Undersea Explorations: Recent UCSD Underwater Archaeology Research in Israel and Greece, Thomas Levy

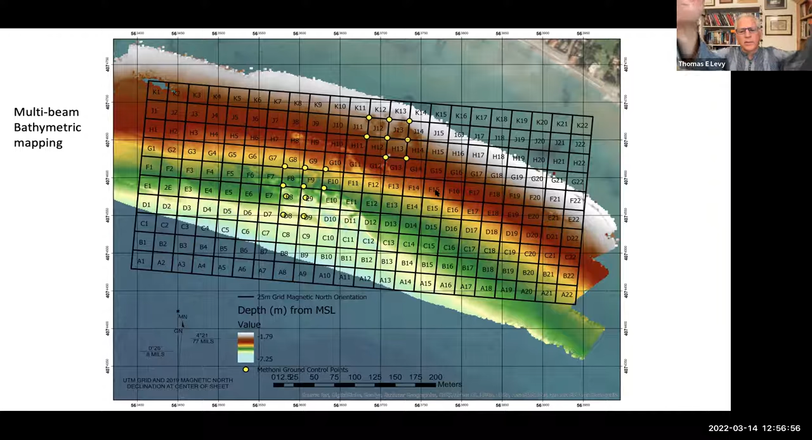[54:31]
And then when we get down here, it's about six to seven meters below the surface. So the site is like on a slight slope. The big question is why is the site submerged today under that much water, four to seven meters?
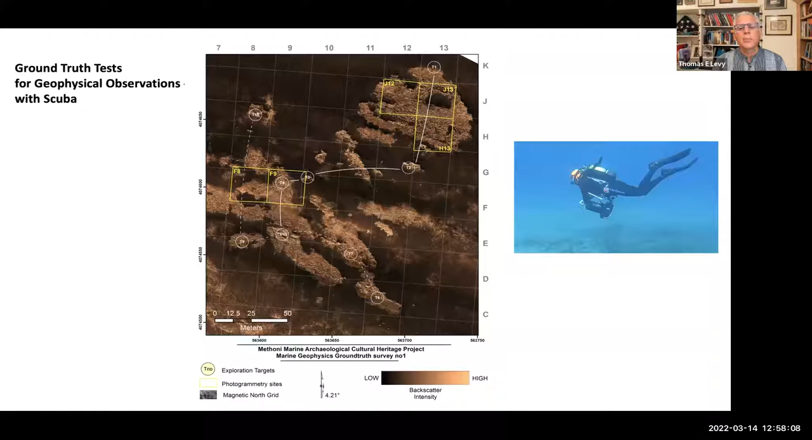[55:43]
Based on the geophysics, they suggested those would be the places we should dive on and investigate and see what we can see. And so that's what we're going to look at here.
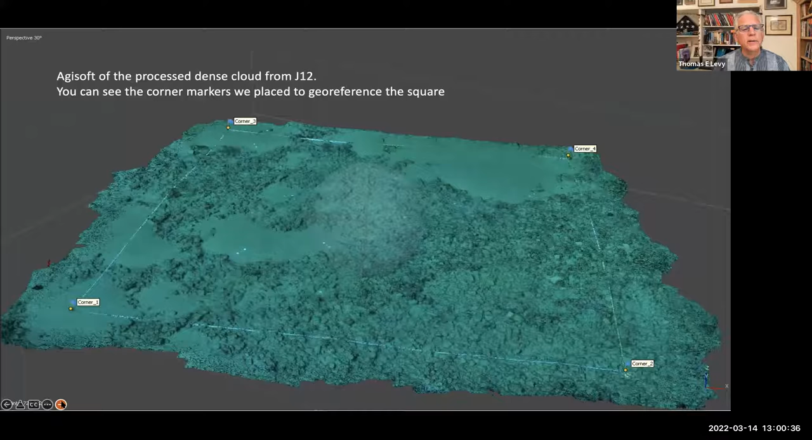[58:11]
So that's what one of the the squares looks like 25 by 25 meter squares in 3D with the tape measures. We use old fashioned tape measures to lay out these squares.
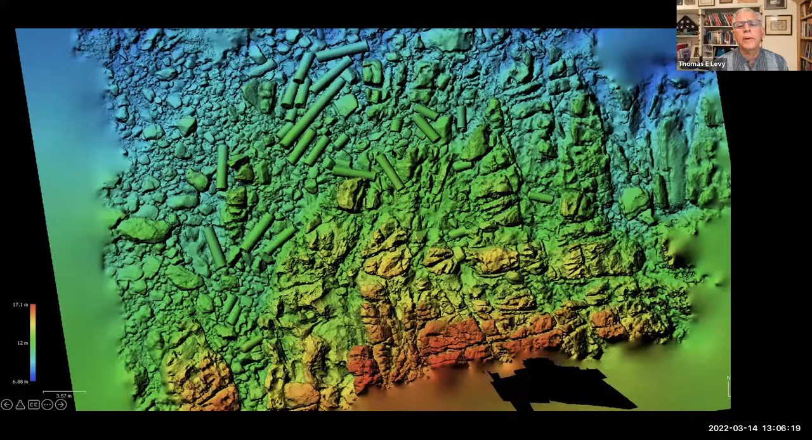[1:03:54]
3D modeling underwater, every single column and every fragment from the wreck that this is in about 25 to 30 feet of water.